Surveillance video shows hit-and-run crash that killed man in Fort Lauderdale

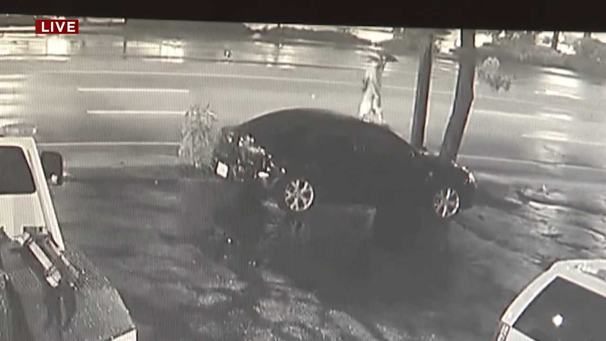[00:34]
I couldn't believe that somebody would just not put not even put brakes. They just kept going. A violence seen in Fort Lauderdale this morning surveillance video captures the moments a car plowed through a person walking across the street, dragging them for several feet and leaving them for death.